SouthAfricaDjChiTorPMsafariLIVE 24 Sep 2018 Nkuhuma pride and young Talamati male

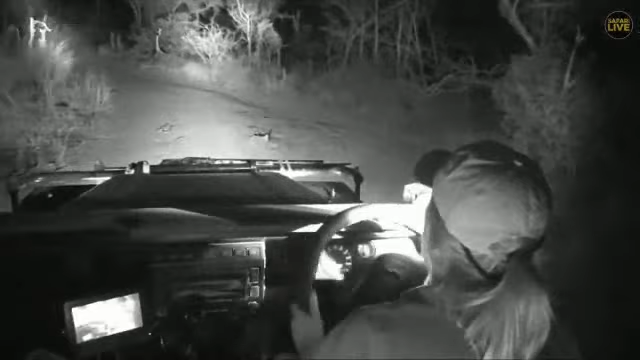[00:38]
whoo yes how awesome that's so cool ah i can take a deep breath now oh hang on i see i see i'm just gonna turn my lights off and drive in i don't know i'm gonna use my spotlight we're gonna obviously we're in infrared at the moment i don't know where all the cats are obviously it's a big pride so i'm just gonna keep there's one i thought i saw a reflection of eyes going in here oh it's so thick it's so so so thick maybe they're gonna jump out onto
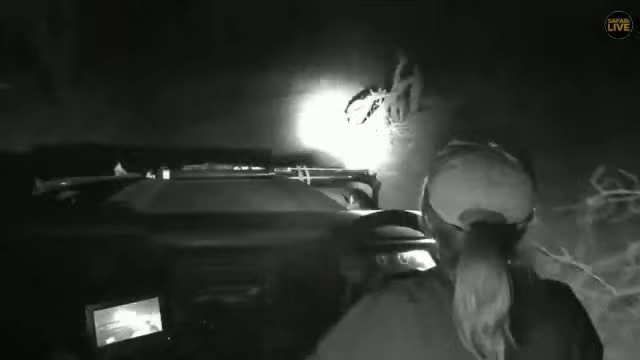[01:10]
onto gallagher roads i'm making sure yeah they were all in there so let's go on to the other side sorry i'm just concentrating because i also don't want to drive over alignment i don't want to drive with my lights on now just in case there is something like a herd of impala somewhere um or something along those lines they don't always walk in single pile they kind of just do what they want whenever they want okay here they are
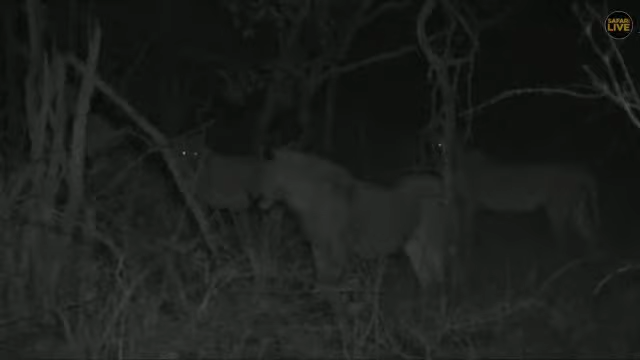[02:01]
sorry mish i'm just live at the moment there we go so that's awesome there they're standing i wonder if they did the same thing they did the other afternoon where as soon as the wind picked up they also started moving now we're talking about yesterday there's no need for them to walk on the roads or even on the animal pathways because it is so dry at the moment it definitely gives them a lot more freedom let me just mish can you take over this lock for me i'm just live at the moment
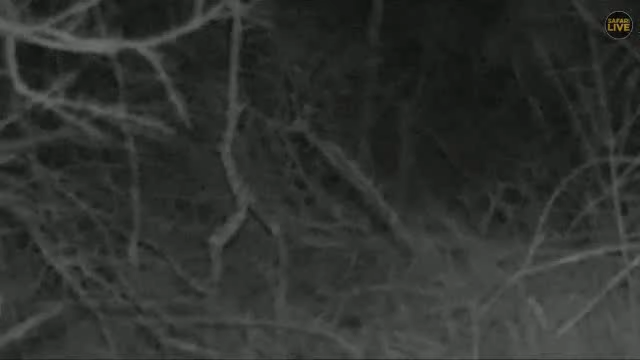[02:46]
exceptionally thick vegetation there you go you can you just see a spotlight coming on every now and then they're about to cross galago
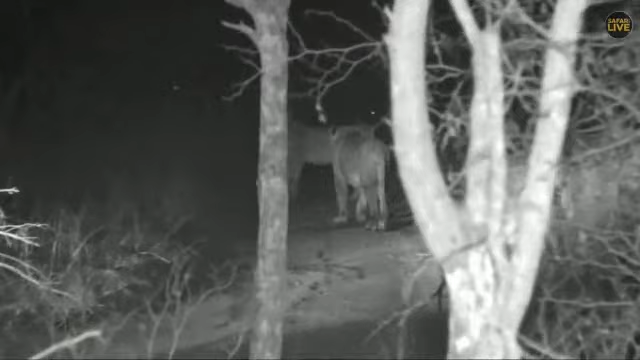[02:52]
road and they're still kind of going there they are they're still going west-ish if you will but there are lots of animals that are lurking around the block so if we don't i mean i'm very difficult to off-road in this this area that they're
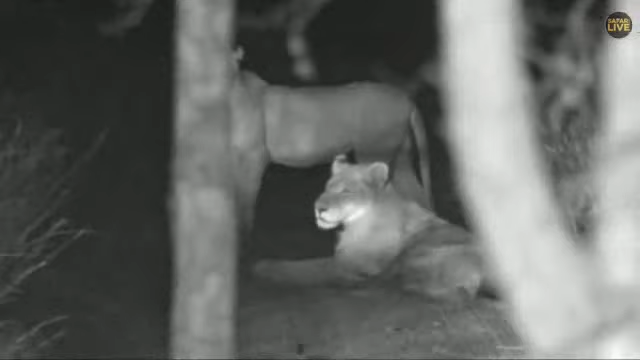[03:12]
going into you've seen us driving in there a couple of times the next road after galago road is uh or breeze and it's it's unbelievably dense um you know virtually impenetrable during the day at night it's not going to be much fun at all but we'll try and sort of keep up with them
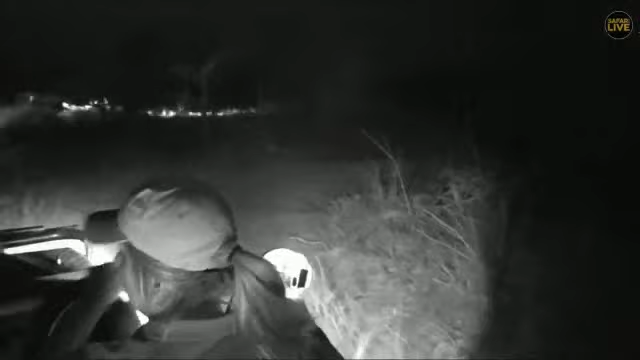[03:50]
no it's okay i'm just gonna no only if you ask questions otherwise i'm leaving the lines let's get some last minute lying questions hashtag safari life otherwise i'm going to go and find impala maybe this is your first time seeing this pride of lions who knows perhaps that is the case
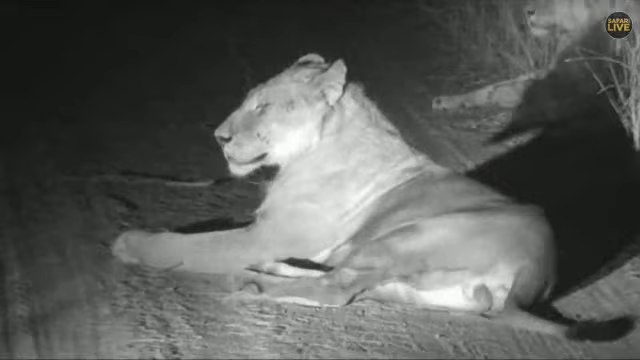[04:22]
well i obviously can't tell you if you're all asking where's the other male where's the male i can't tell you there's what the younger boy but i haven't seen is that the young male looks like it yeah yeah it does um i so i don't know because have you seen all 11 or all 12 lions yet oh wait maybe who's this one this is his friend perhaps with his friend maybe this is your question answered your question has been answered it's your lucky day there's the other male line